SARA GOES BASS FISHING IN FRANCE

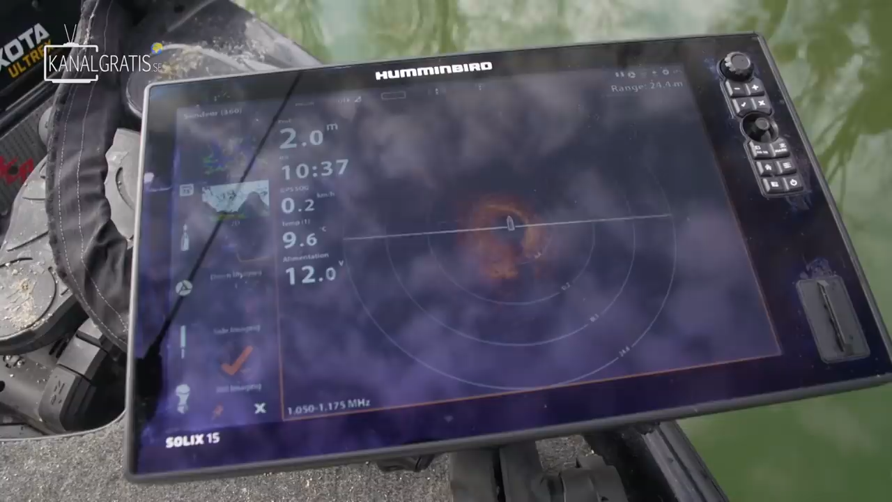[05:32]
On screen: water 9.6°C, speed 0.2 km/h
of course, we can target the tree on the shoreline. That's obvious, you see them, but sometimes there are some sunken trees that you don't see under the water.